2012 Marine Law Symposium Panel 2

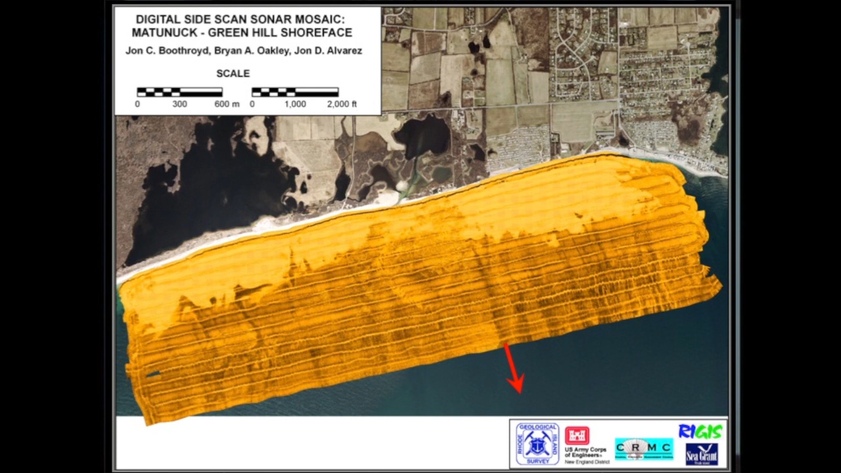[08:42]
you can see these dark channels, versus these areas here. So this beach will come and go, these areas it just goes, and these channels here seem to be major conduits for sediment flowing offshore.